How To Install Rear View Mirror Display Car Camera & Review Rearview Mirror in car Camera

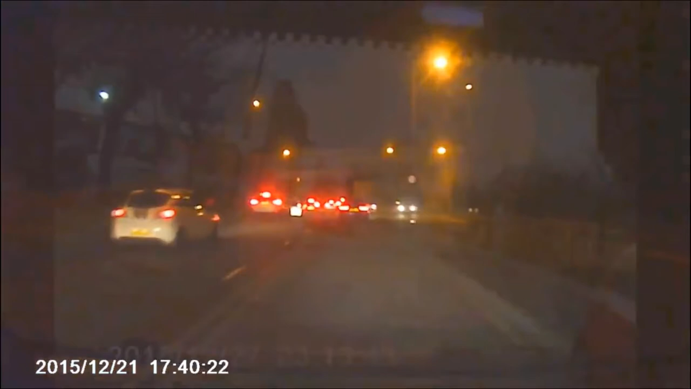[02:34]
who also have the options to adjust the angle of the camera to go sideways.